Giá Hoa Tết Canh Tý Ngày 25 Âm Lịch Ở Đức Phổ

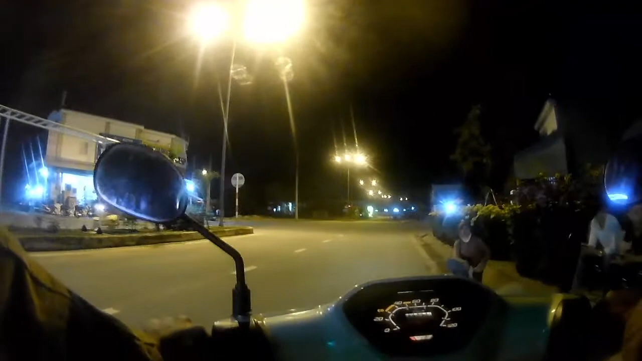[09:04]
ra mấy chậu này như thế thì 8 à. Còn mấy chậu nó thường dưới bán 500 như thế ta. Hả? Thường dưới nó bán bự bự hơn chút 500. Đây để đó mà. Đây chậu bự mà.
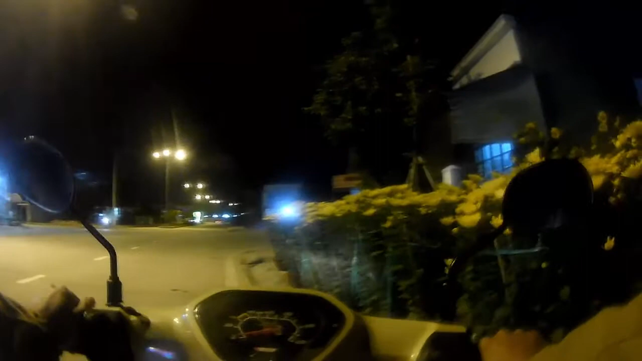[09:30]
Giá chậu 50 đó bán sáng 500.
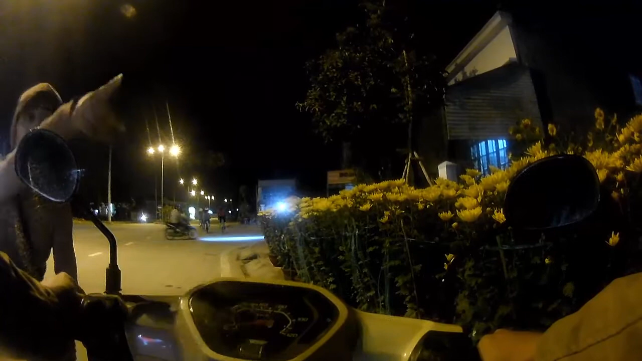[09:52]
Cái loại này đúng không? Đây là đẻ đó này. Đẻ đó. Đó này nó bán 6 ngàn cặp nè.
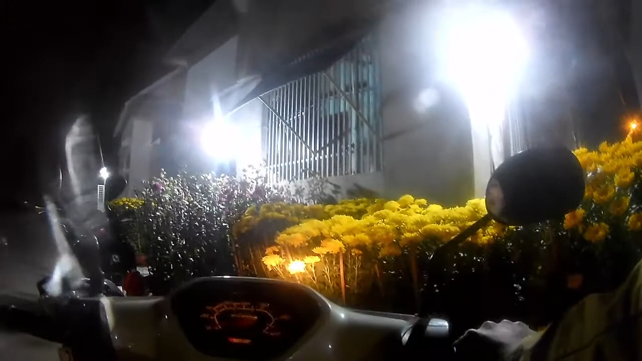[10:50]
Rồi. Để nó gộp lại rẻ. 250.
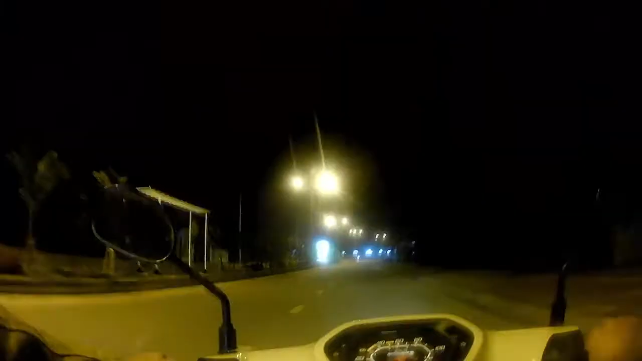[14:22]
Đó như vậy các bạn. Giờ này mình đi các bạn thấy không, chưa ai mua bông đâu. Ít người mua lắm. Nay mới có 25 mà.